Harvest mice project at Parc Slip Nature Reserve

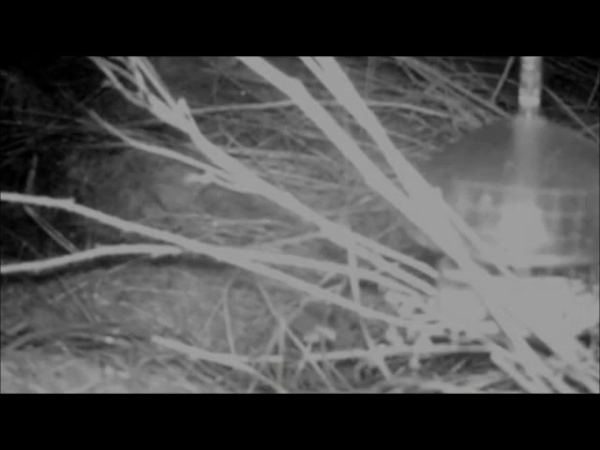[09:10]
you'd have in your garden so very high tech but uh no it seems to work in fairness to it we it was just an experiment first we put it out and within the first two days that it was out we had a successful footage of harvest mice using it so this works really well footage now yeah you can see that um it was both daytime and nighttime feeding going yeah yeah which is interesting well harvest mice aren't nocturnal they they actually they're